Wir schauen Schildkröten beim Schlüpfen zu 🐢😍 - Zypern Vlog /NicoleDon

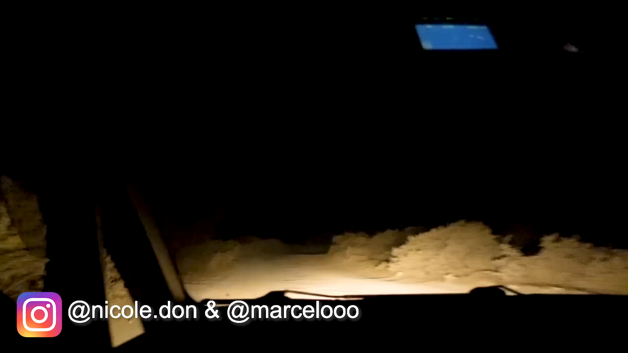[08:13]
Also irgendwie ist es doch nochmal anders, wie man es sich vorstellt, wenn man jetzt halt hier ist. Also ist halt wirklich gar nichts, außer ganz viele hobbeln in der Straße. Es ist ja nicht mal eine normale Straße. Das macht sie raus, wie man es sich. Ja. So Leute, wir kommen jetzt zu einem Restaurant, das kein Restaurant mehr ist.
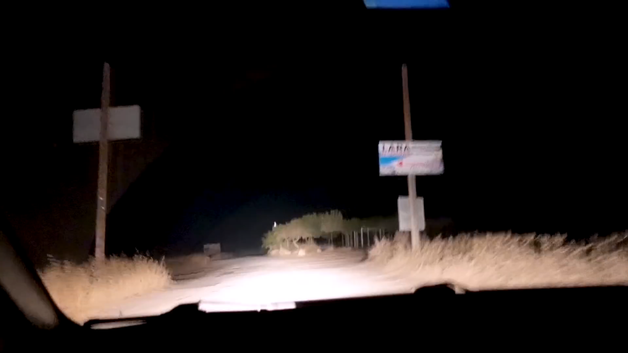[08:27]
Das war schon am Tag richtig cool. Aber jetzt bei Nacht, das ist einfach nur noch ein Gestelle.